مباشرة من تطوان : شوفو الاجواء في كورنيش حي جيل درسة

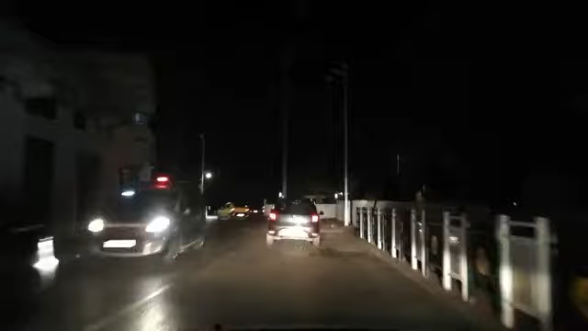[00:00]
مرحبا بكم معنا في هذا البت المباشر من مدينة اطوان بالضبط من كورنيش جبل درسة. شوفوا معنا الاجواء متسبعين كيف يجعلنا الامور والاجواء الليلية هنا في كورنيش دي الحي جبل درسة.
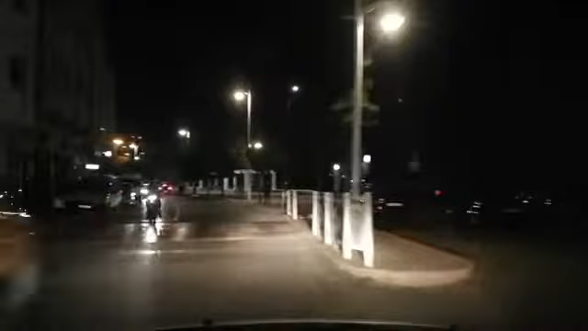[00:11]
طبعا اللي جاء ورحنا مرتفع في حي جبل درسة الشعبي طبعا وهذا كان هناك تبانة اطوان كلها متسبعين.
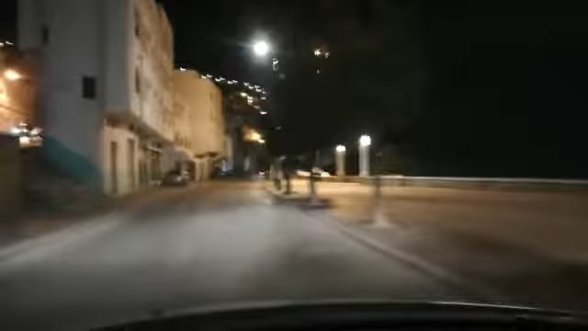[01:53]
اذا في هاتي جاعة نمشي على الهبطة ديال اه المقبرة الاسلامية
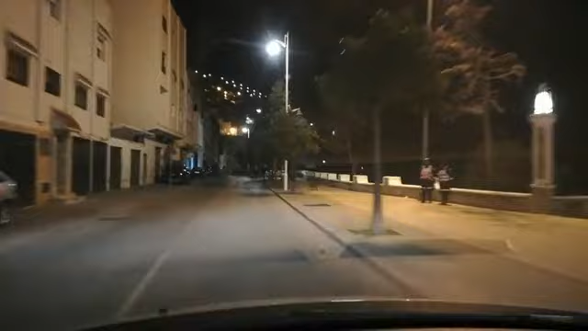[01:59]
والمقبرة اليهودية اللي كنت جاءوا قدام بعض ديالهم. اعتقدر المتسبعين حيث كي البرد ضربني الريح شي شوية والبرد. السي محمد اليونسي اهلا وسهلا كديرا وزان السي محمد اليونسي من وزان. اذا اه متسبعين كما كتشوفو احنا في كرنج ديال جبل درسة على مقربة وانوس نوتشيس وانوس نوتشيس اسماء الحرق. اذا كما قلت اه الحومة ديالي على الدين المنصوري من اسبانيا اعتقدسي على الدين مرحبان.
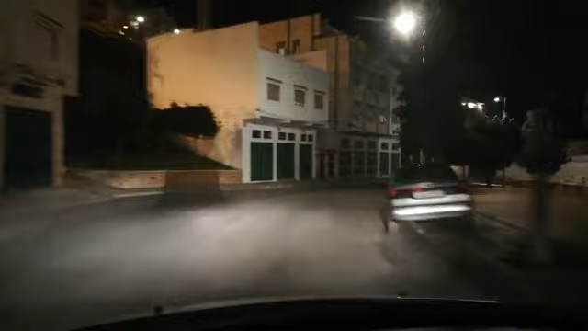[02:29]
شم مدينة في اسبانيا اذا كنت في اسبانيا اخي. اذا اه الله يبرك في كل اللي اسماء. اذا كما قلت احنا افتجاه اه حيث طفالين اعتقد عدي الخرجو في طفالين مع
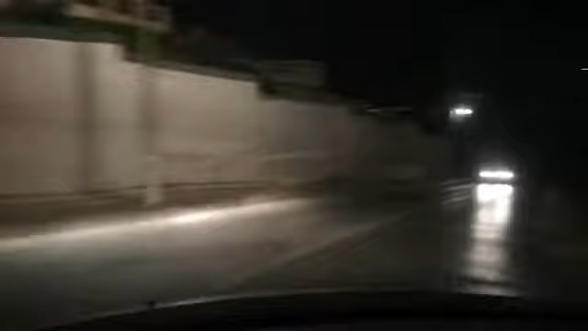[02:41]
جماعة ديال افلال ودية الهبطة ديال مقبرة الاسلامية واليهودية كذلك. اتمنى او تكون معنا وقت جميلة في هذا الهبطة عفوا في هذه الجولة الليلية متسبعينها. المقصور ديال المقبرة اليهودية وهذا اللي امامكم متسبعين. وهذه المسلومة مع المقبرة الاسلامية ديال تيطوان. اذا كما قلت اه جامال تحياتي الله يبرك فيك. مبارك اهلا وسهلا. عبد السلام. مرحبا سعبا. فاتحة اهلا وسهلا لفاتحة.
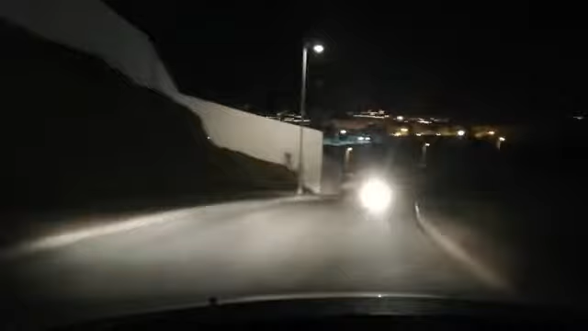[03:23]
وحنا على مقربة كذلك من مقبرة الاسلامية ديال تيطوان وعند يخرجوا في حي الطفال. ودان الصور اللي امامكم وهذا ديال مقبرة الاسلامية والليسار مقبرة اليهود. سي ماطارو ماطارو ماطارو اوكي. اذا كان احتفالات اه انشيطة جميلة في ماطارو. وكنا تبعنا اللايف مباشر ديال الاسماء من بارسلون وبالضرب منطقة ماطارو. وتصبين الان احنا على مقربة من حي الطفالين.
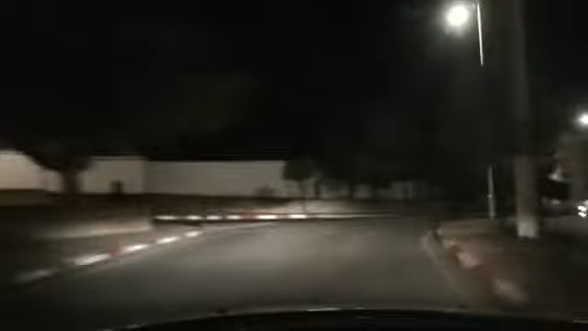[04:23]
هذه نمشي افتجاه اه امشي افتجاه جامعة ديال افلال. اهان. طوليدو. طوليدو اوكي اخيان لكن معاكم تحيان الناس ديال طوليدو طحاليا على الدين طوليدو على الدين المنصري مرحبا. اذا انا متتبعين كما تشوفو احنا وصلنا معكم الطويلة طلعة ديال الطويلة حي الطويلة. وهذه مشي افتجاه على اليمين كينزيانة اللي كتخرج على المستوى الباب العقلاء. ولا اليسار طلع عليك اطلع الدار ديال الخليفة وكذا.
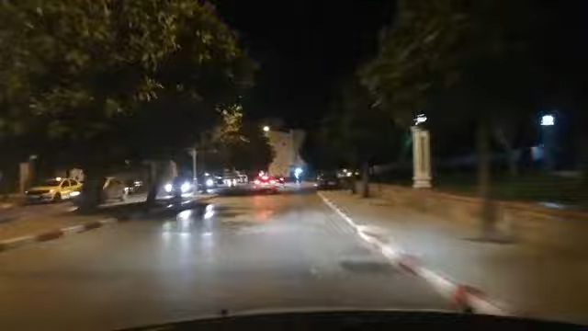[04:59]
هناك الدين جماد افلال طويلة كذلك. السلام زورنا في ودلاو. مرحبا. نسي محمد. تحيان الناس ديال ودلاو. طبعا كان زور ودلاو المدينة الشاطئية الجميلة. تحيان سي محمد من ودلاو. طبعا لتذكير ان منطقة ودلاو او شاطئ ودلاو. اه من الشواطئ في الاقليم او في الجهة التي يحصل على اللواء الازرق.
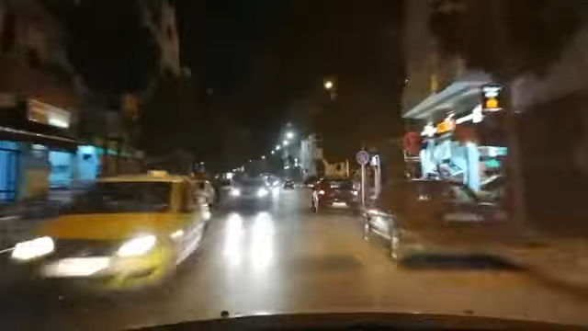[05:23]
نظر عن جودة وسلامة جودة المياه اللي كدير شاطئ بحر ديال ودلاو. اذا الان نحن في مسجد مدارة ديال مشجد اه جمعة افلال. افتجاه الاكاديمية ديال التعليم. ثم مدارة الرتاحة. نقدم نوقع جميلة متابعين في البتن مباشير الليلة. نتمنى لكم التوفيق والنجاح في مصركم. او الله تحشت للطفالين. مرحبا اخي. مشهد رائع على عكس المشهد.
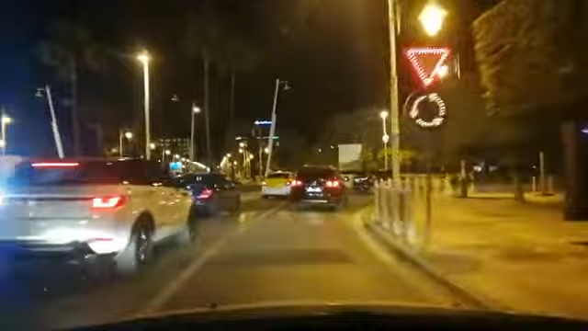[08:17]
تحية الناس تارودانت عزيز اهلا وسهلا يا عزيز. اذا كما كنت تشوفون تطبيعين احنا مشينا في افتجاه ديال السكناء والتعمير على مقربة كذلك من مشجد بادر. على مقربة مشجد بادر. نتمنى ان تخذوا هنا اوقات شميلة في هذه الجولة الليلية ونشوفوا الاجواء كيفاش دايرها هنا في اطوال.
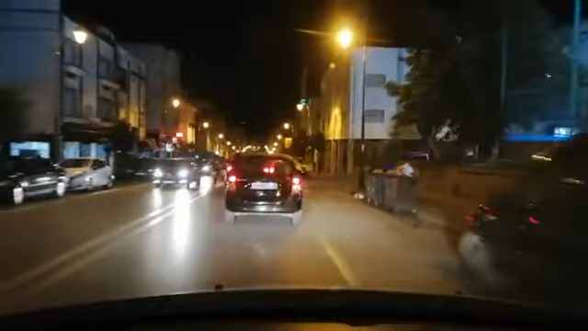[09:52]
صحية الناس دي الشارع كابل في مدينة تطوال. شارع كابل تأدي لسانية الرمل. هذه الشبيبة من العادة الشفاء والرياضة اللي كنسكنو تعمير على اليمين. دلنا متصبعين. نحن نشوف شارع كابل. مرحبا. في اتجاه. في اتجاه.